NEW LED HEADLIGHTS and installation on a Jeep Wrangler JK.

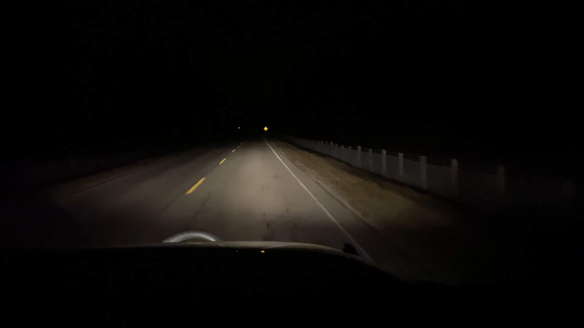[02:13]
But let's go back to the regular daytime running lights. And you can't see, I don't know, 30 yards in front of me. Here's the brakes again. Alright here's a quick video of what the headlights look like on our garage.